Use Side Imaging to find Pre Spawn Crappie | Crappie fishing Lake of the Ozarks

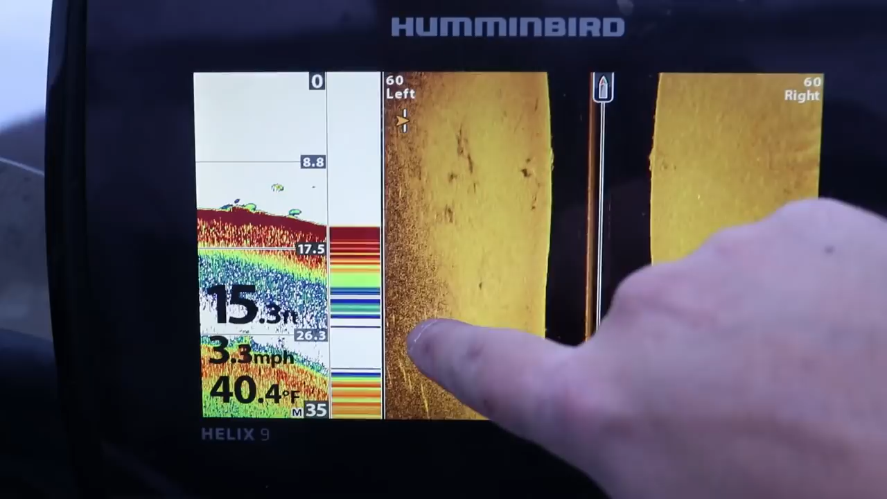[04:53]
On screen: depth 15.3 ft, water 40.4°F, speed 3.3 mph
right off to my left here That's that soft bottom transition That's getting into that deeper creek channel
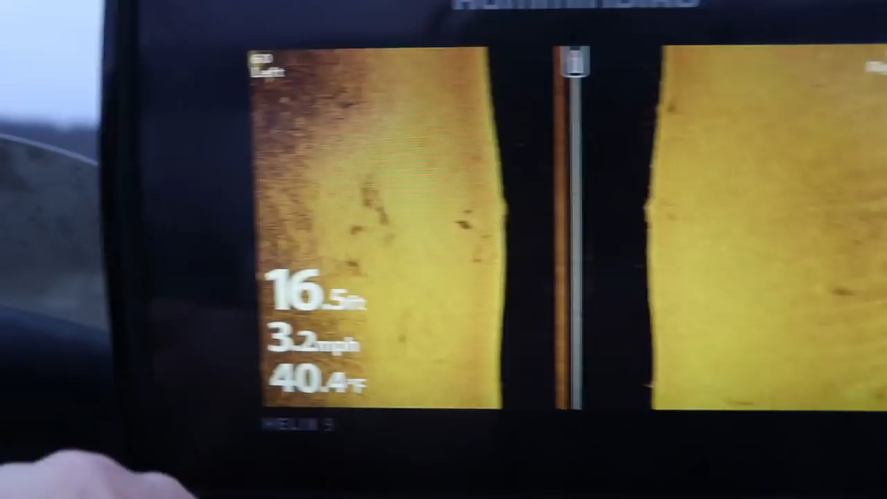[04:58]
On screen: depth 16.5 ft, water 40.4°F, speed 3.2 mph
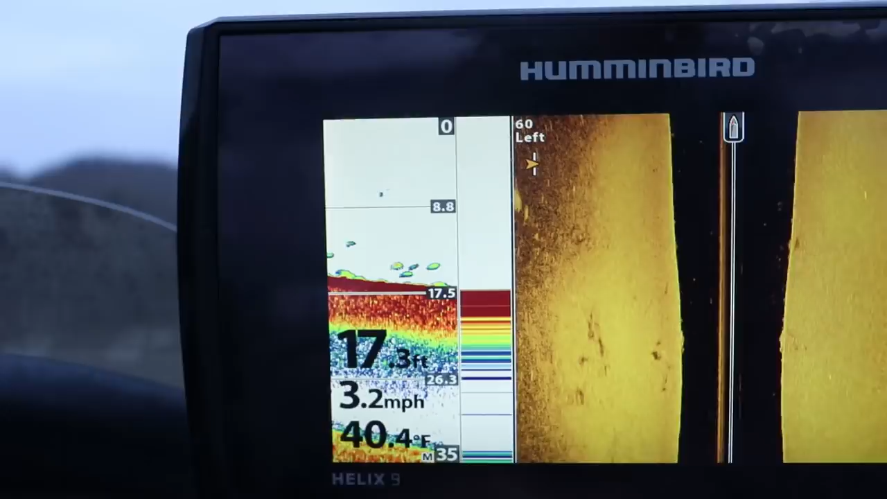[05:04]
On screen: depth 17.3 ft, water 40.4°F, speed 3.2 mph
Let's get a little deeper water But I'm going to push all the way back into this creek channel To see what's back here This is where they're going to spawn
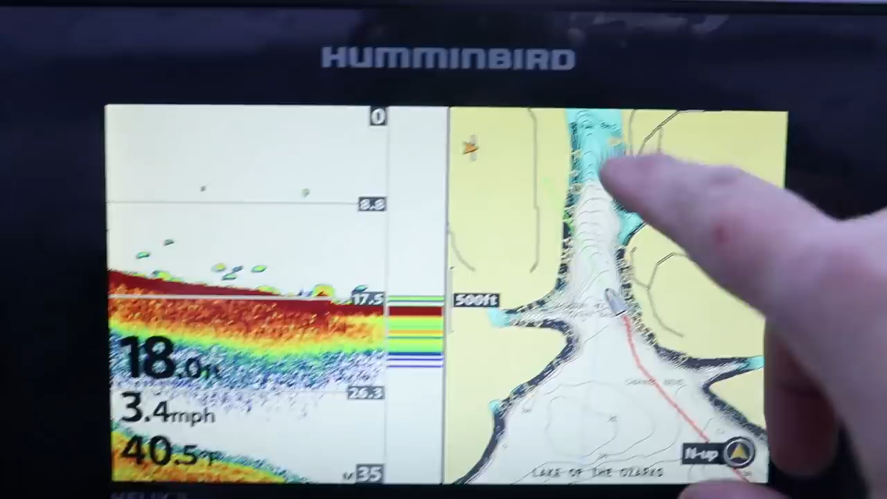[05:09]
On screen: depth 18.0 ft, water 40.5°F, speed 3.4 mph
They're going to spawn All these fish are probably going to be out towards the point Towards the middle of this creek channel During the winter
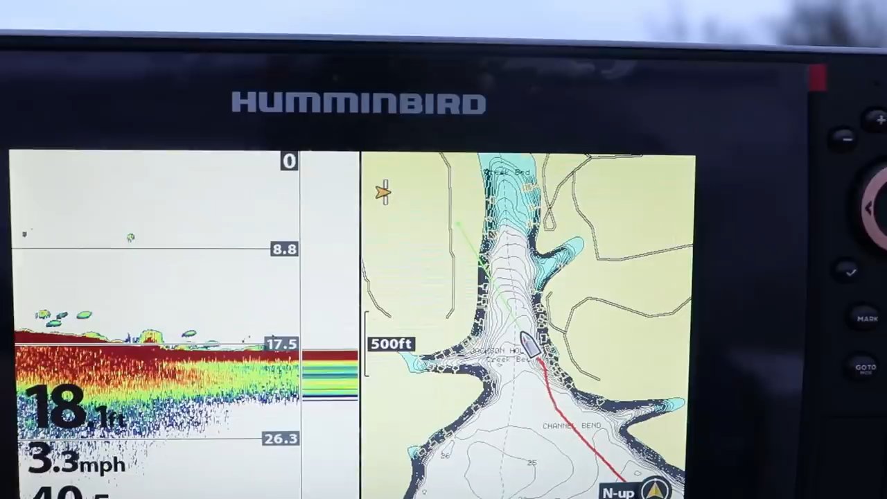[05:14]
On screen: depth 18.1 ft, speed 3.3 mph
time During the pre-spawn Which is right now And then when they spawn They're going to push
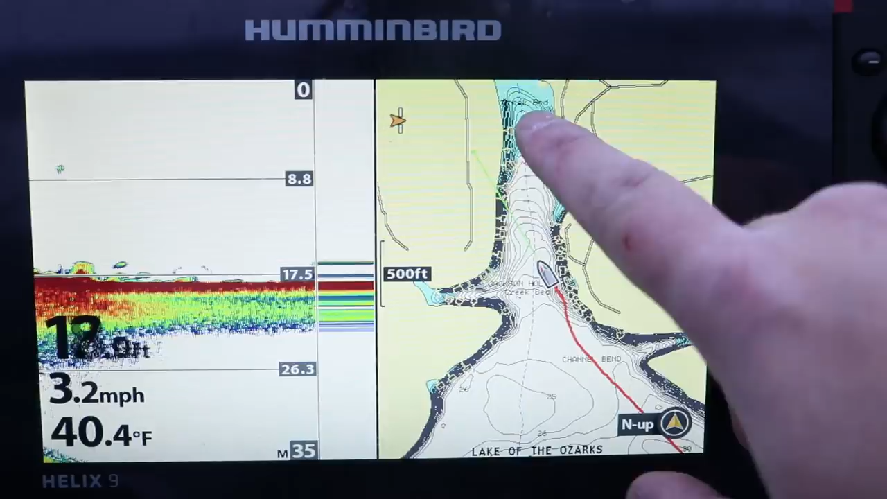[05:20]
On screen: water 40.4°F, speed 3.2 mph
all the way back into these little pockets To the shallow water All right
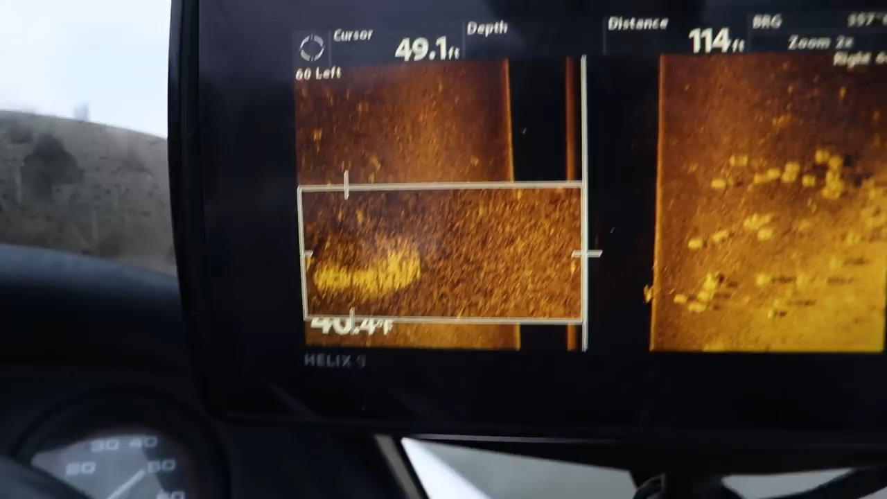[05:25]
So I wanted to show you real quick This is a giant school of shad And you
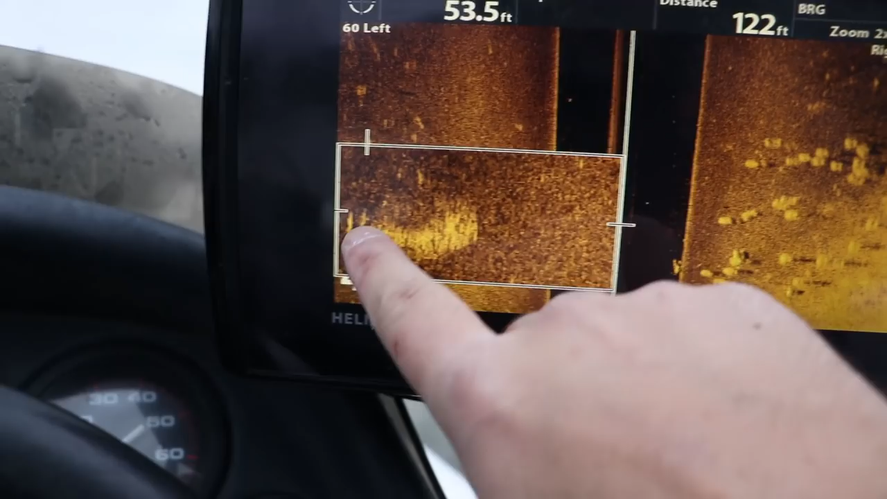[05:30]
can see there's some pretty good fish surrounding it It might be bass But you see behind it
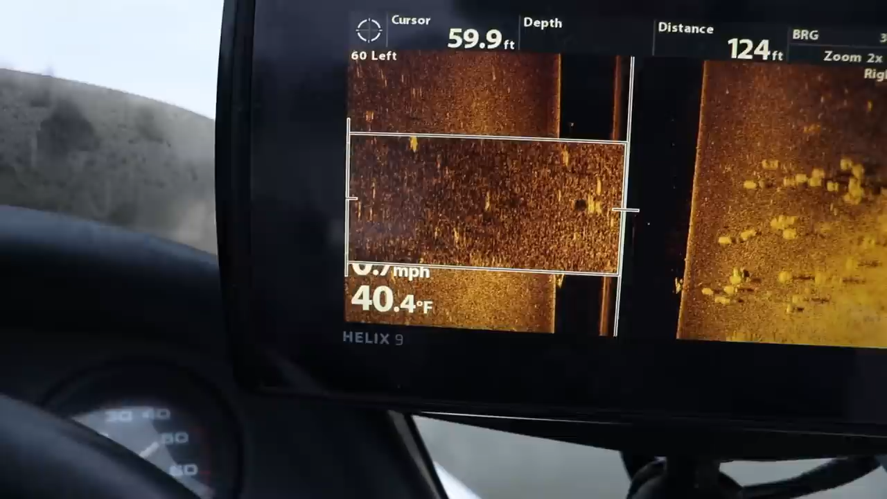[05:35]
On screen: water 40.4°F
There's a ton of fish stacked up Which could be crappie And we were in about 10
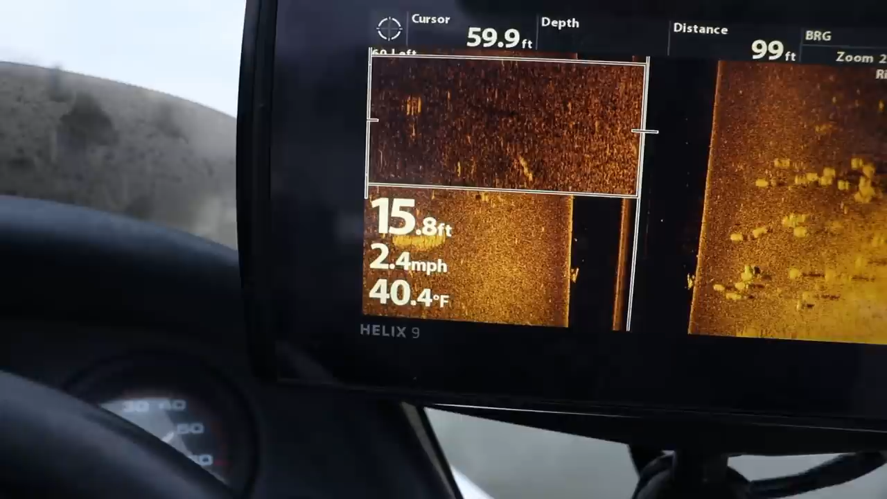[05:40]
On screen: depth 15.8 ft, water 40.4°F, speed 2.4 mph
feet Or we were in about 14 feet I think So we're going to start right here
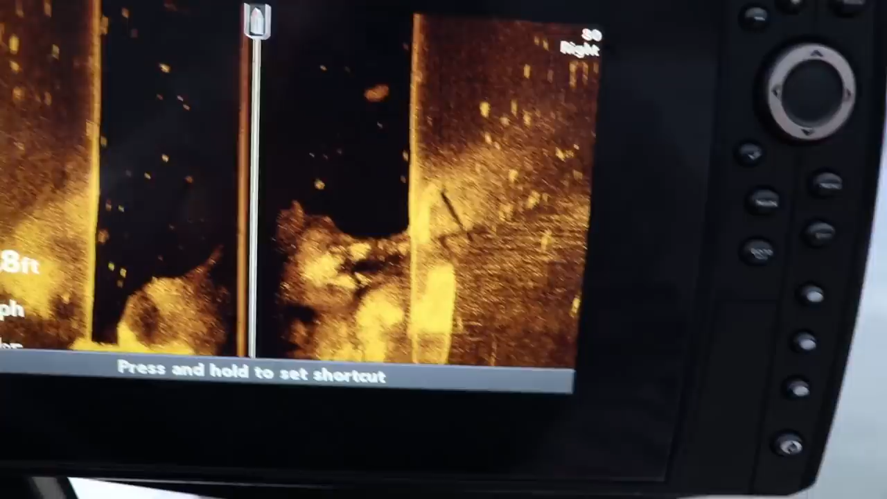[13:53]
Every little dot you see Little highlighted spot Those are fish
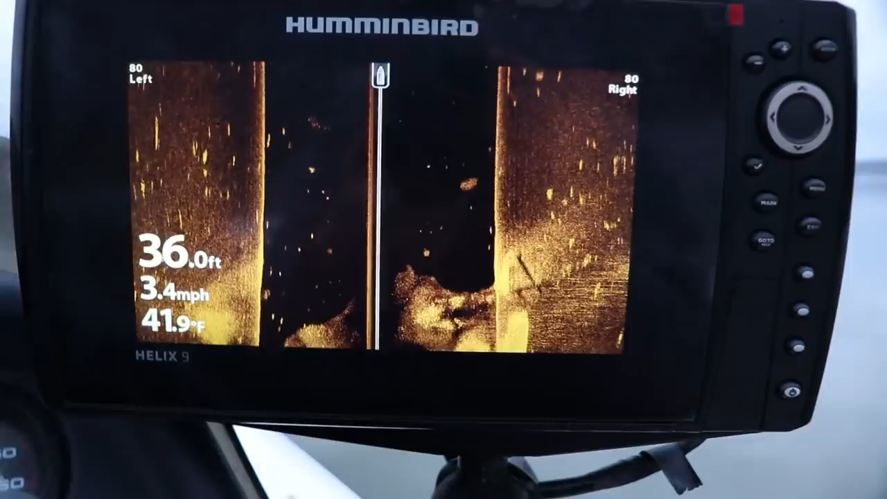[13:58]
On screen: depth 36.0 ft, water 41.9°F, speed 3.4 mph
They're probably not all crappie There's catfish Striper White bass Wiper All that stuff
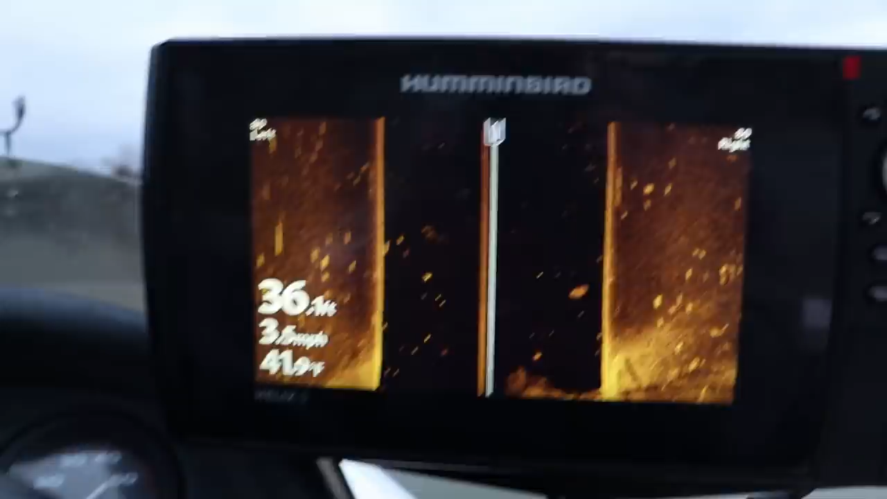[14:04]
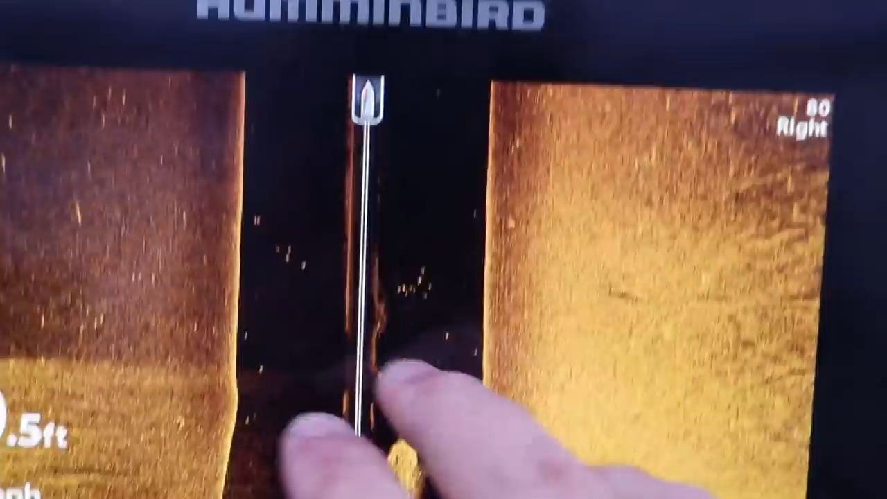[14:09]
All right so side imaging All I'm looking at So this is that hard bottom Your brighter colors are your hard bottom This is your soft bottom See that darker
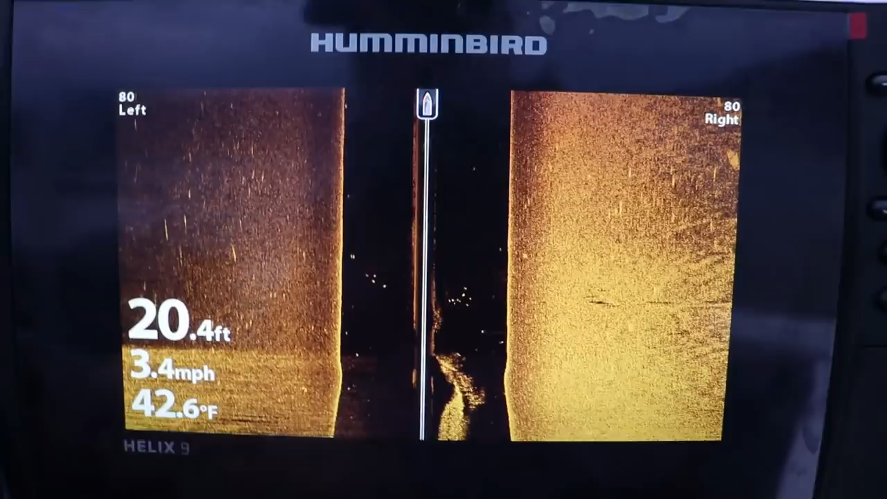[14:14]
On screen: depth 20.4 ft, water 42.6°F, speed 3.4 mph
color Fish really pop out Those are the little white lines Those are all fish
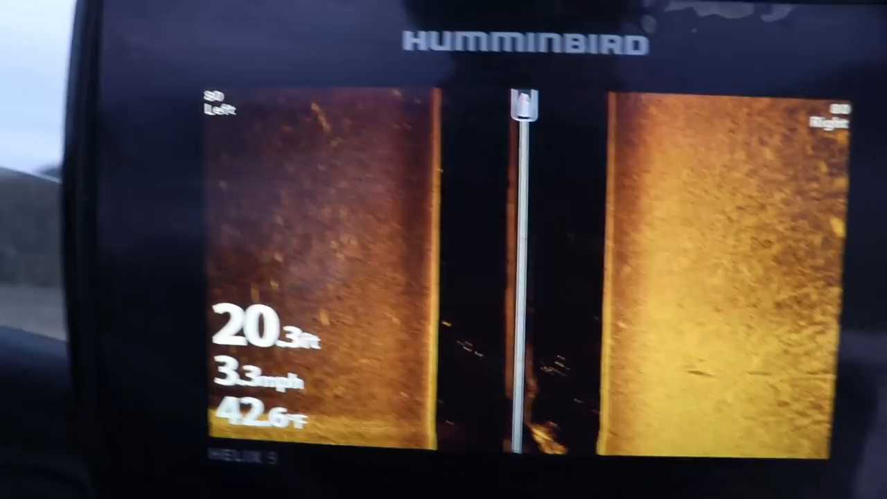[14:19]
On screen: depth 20.3 ft, water 42.6°F, speed 3.3 mph
All these are fish There's a big school of shad Another big school of shad
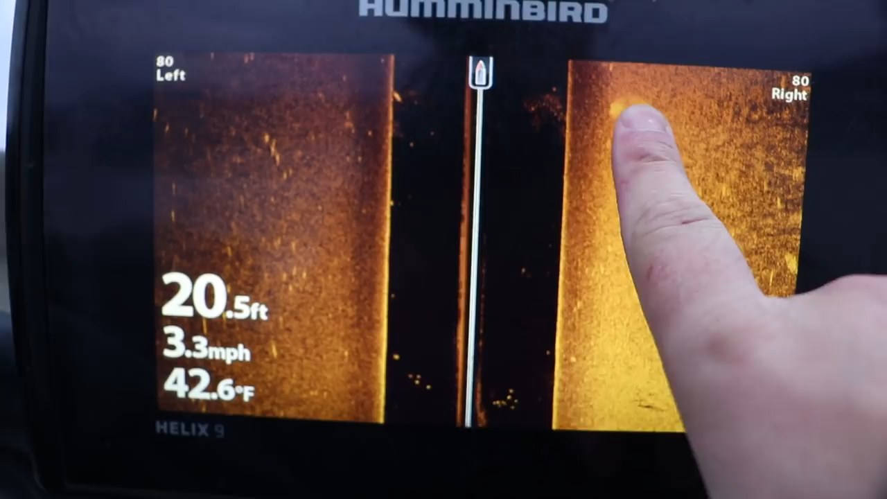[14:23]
On screen: depth 20.5 ft, water 42.6°F, speed 3.3 mph
All these are fish
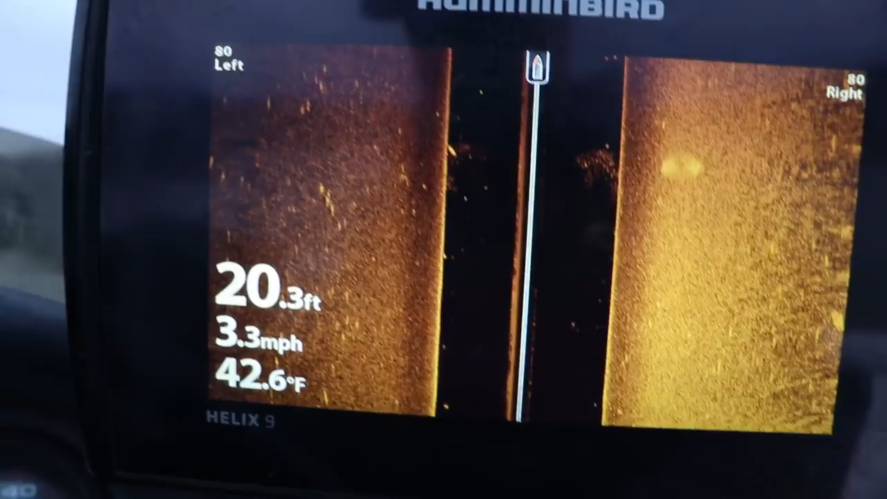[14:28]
On screen: depth 20.3 ft, water 42.6°F, speed 3.3 mph
A lot of them are probably crappie There's some decent fish right there